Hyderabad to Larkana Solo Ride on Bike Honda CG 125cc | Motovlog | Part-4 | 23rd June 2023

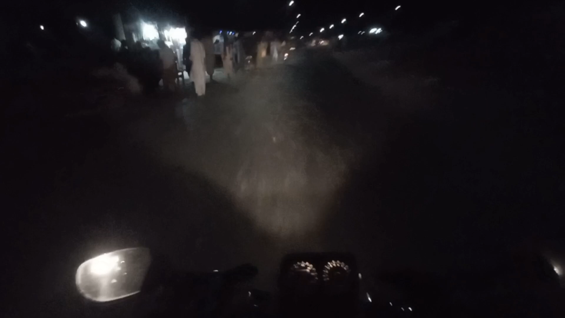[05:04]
के मेहर बाईपास है या कोई छोटा सा गांव है? आई थिंक मेहर बाईपास थोड़ा सॉरी थोड़ा सा आगे है, इससे पहले एक छोटा सा गांव आता है वो वाला है ये गांव।
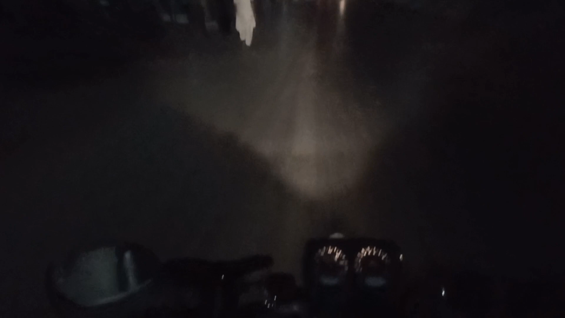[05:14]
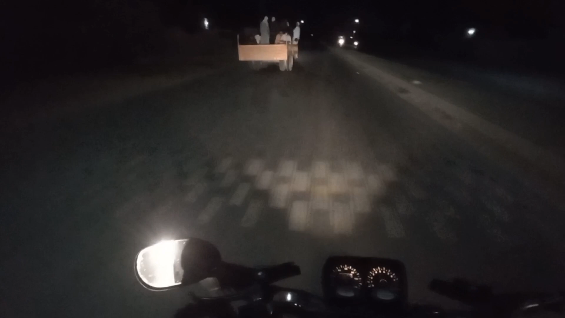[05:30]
गाइस बेयर बाईपास पहुंच गए फाइनली, अब जाके पहुंचे हैं।
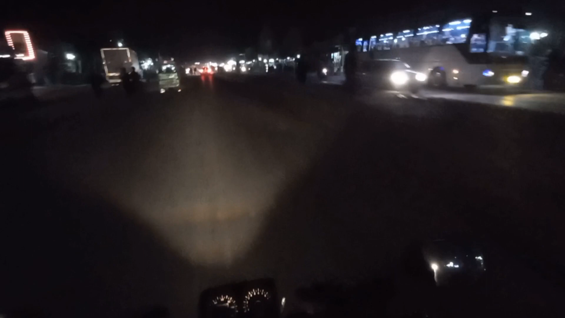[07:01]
ये मेहर की शॉप आप देख सकते हैं, यहाँ पे ज़्यादातर जो मेहर का मावा जो है काफ़ी मशहूर है मेहर का।
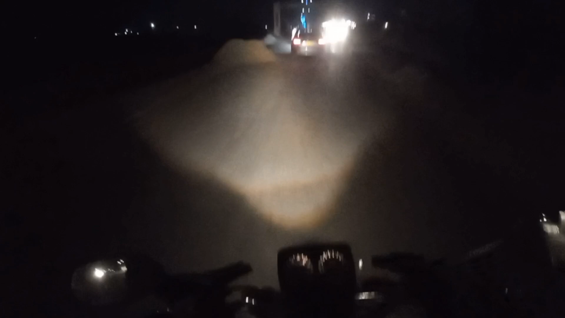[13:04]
तो रौनक तो और भी अंदर है, लेकिन ये मतलब गेट है लाड़काना का।
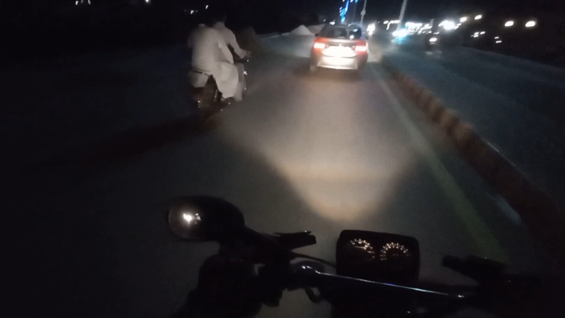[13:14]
यहाँ पे नई सोसाइटीज बनी है, बन रही है, यहाँ पे आबादी जो है आगे ज्यादा आबादी।